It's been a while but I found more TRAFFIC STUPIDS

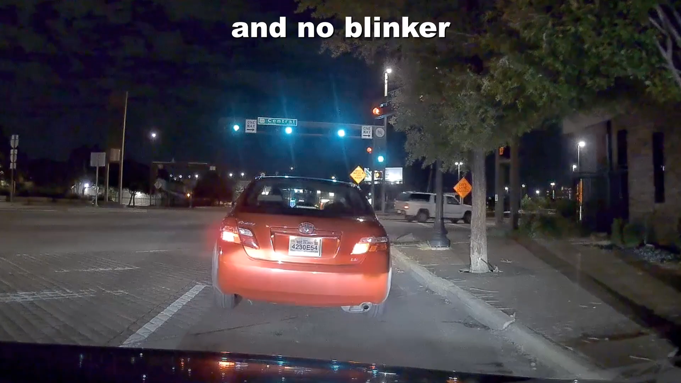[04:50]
And they fucking turned. You're stupid. You're a fucking idiot. You can turn right on red, you fucking moron, if you look. Instead of watching a fucking movie.
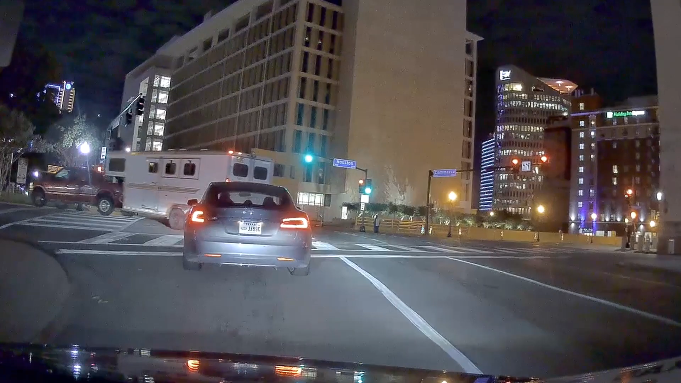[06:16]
If you got in the right lane, you'd have been okay, you stink.
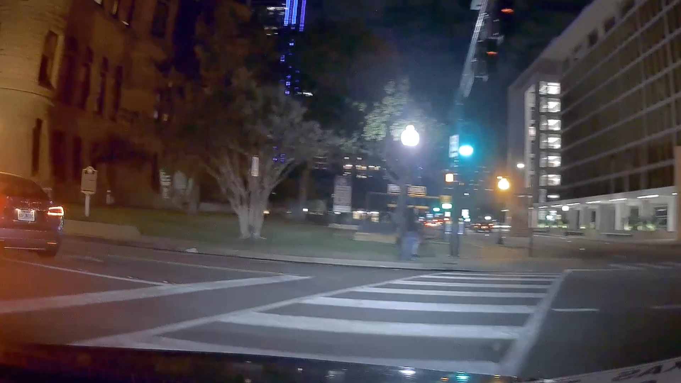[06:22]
You just did it without any qualms as well. Just like, I'm turning.
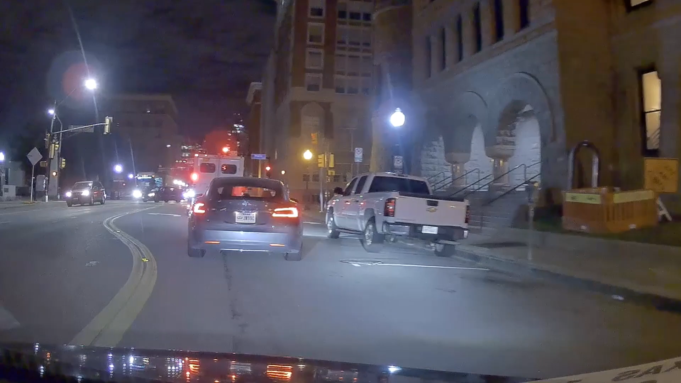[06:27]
Yeah, but this is wide enough that they would have been okay had they gotten the correct lane, stupids.
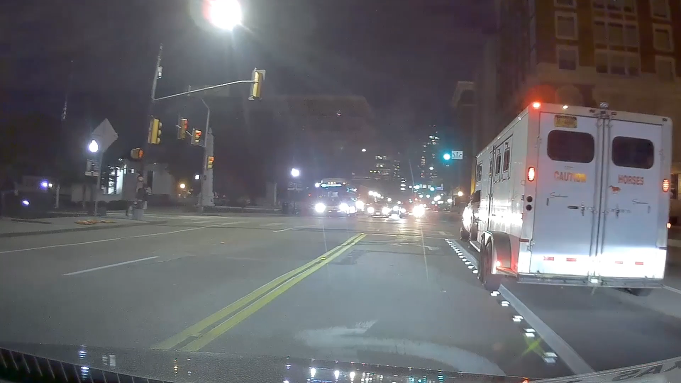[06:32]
You're going to turn it on me here as well with your stupid trailer? Horse's ass. There's two horse's ass in there at least.
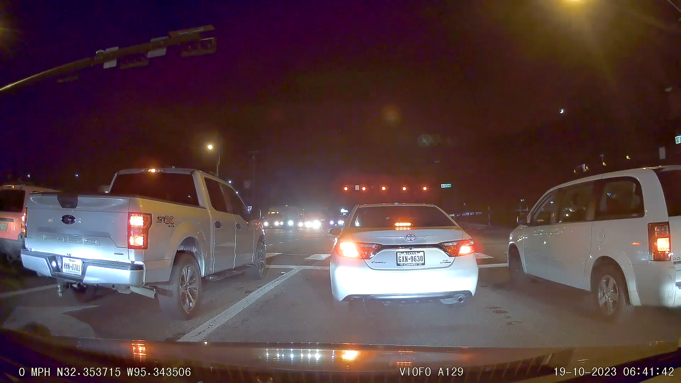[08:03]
Because I don't know if they're going to get a solid or a green at the same time. One's before the other. Okay. Oh my god. They're idiots. They're stupid. It turns out. Everything's fine. It just turns out that they're fucking stupid.